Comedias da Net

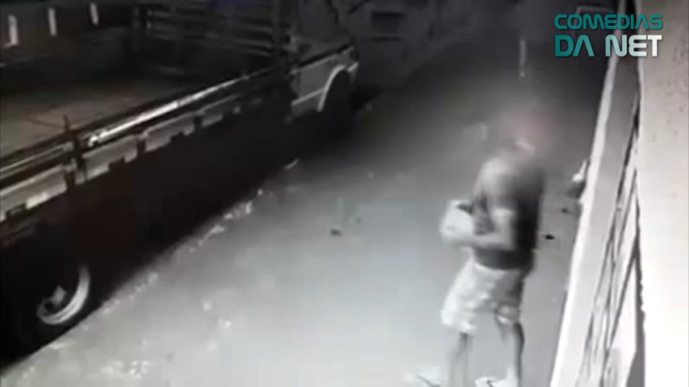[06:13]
Ó, presta atenção, a corrente trouxe agora. Ó, ele põe ela em cima. Tem alguma coisa ali que ele não quer que esse rapaz veja. Mas esse cara tá com ele, Márcio.
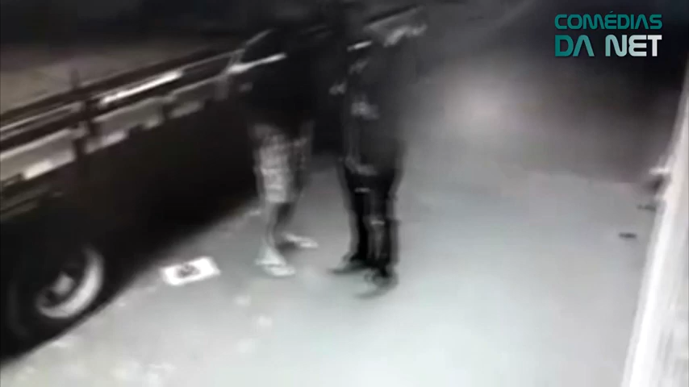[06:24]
Será que tá junto, gente? Tá junto. Eu acho que esse mané aí tá pedindo informação, não.
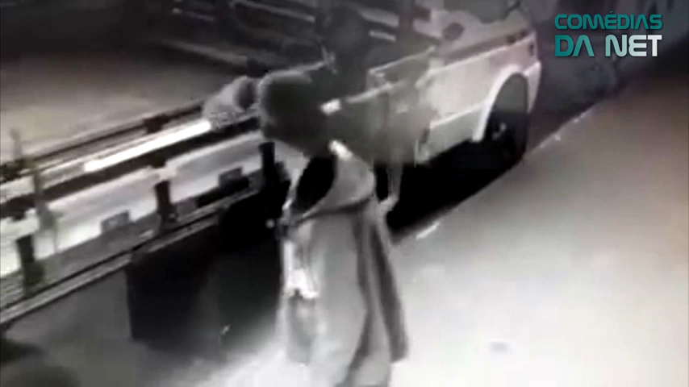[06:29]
Olha lá, ele sai fora. Caramba.
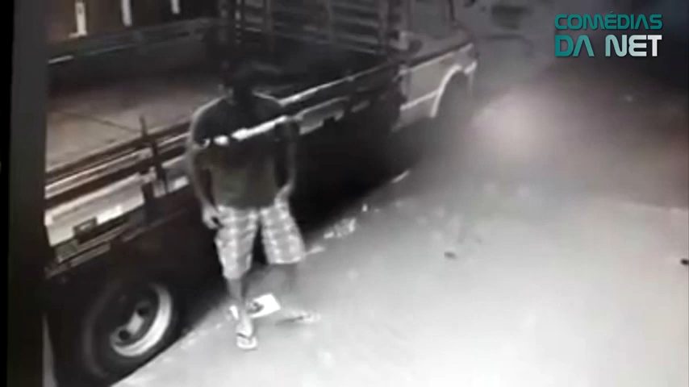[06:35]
Ele tá sozinho. Acho que passou alguém aqui no fundo. Todo desconfiadão.
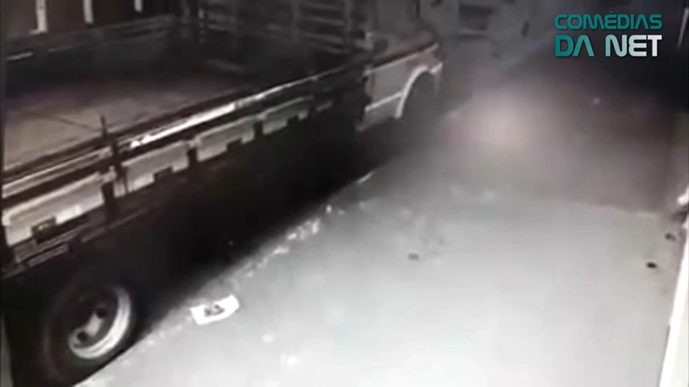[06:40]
Meu, mas revoltante, ele hein? Ele entra meio correndo. E aí, você vai lá hoje no correio lá? Vou. Eu não vai dar não. Sabendo por que é importante colocar a câmera de segurança? Olha lá. Voltou. Você viu lá, ó. Eu vi, cara. Então, eu tinha te falado que era lá. Apareceu bem ali. É, então. Aquela hora que tinha te falado. Agora espera. A merda vai ser agora, ó.